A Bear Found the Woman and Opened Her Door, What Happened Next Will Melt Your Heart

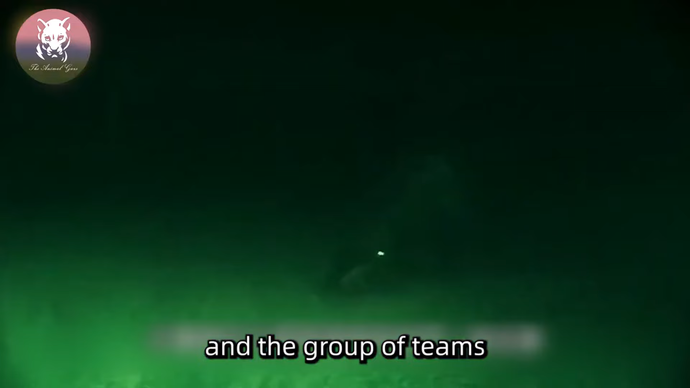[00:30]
and the group of teams come slowly, wearing protective clothing, carrying rescue kits and flashlight sources through the forest.